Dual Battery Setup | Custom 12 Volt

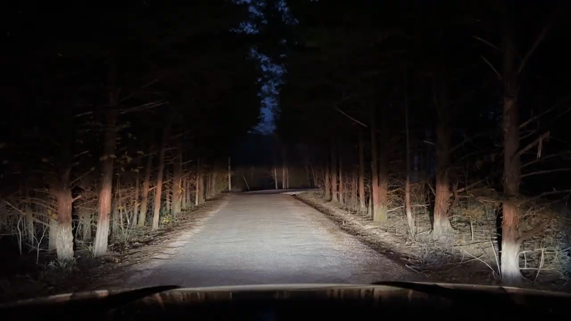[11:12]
Really reliable bright light bar and very affordable. I absolutely love it. Great for forward lighting.